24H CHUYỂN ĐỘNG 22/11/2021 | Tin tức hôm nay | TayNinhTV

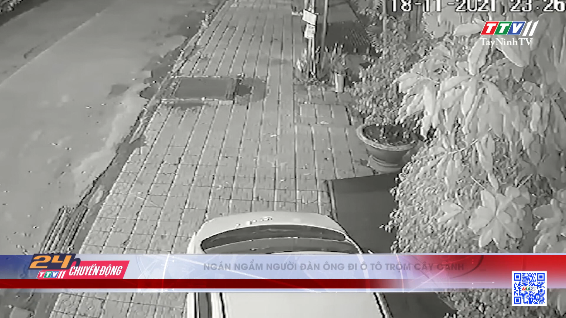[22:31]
Chiếc ô tô con dừng bên đường, một người đàn ông bước xuống, anh ta lên lề đường bưng hai chậu cây cảnh để lên xe. Sau đó anh ta quay lưng lại bưng tiếp hai chậu cây cảnh nữa mang lên xe, rồi anh ta lại đem trả ba chậu và chỉ lấy một chậu. Sau đó nhanh chóng lên ô tô đi mất. Toàn bộ vụ việc được camera an ninh ghi lại. Sau khi vụ việc xảy ra, công an phường Tân Phú, thành phố Đồng Xoài, tỉnh Bình Phước đã xác minh làm rõ vụ việc trộm cây cảnh này.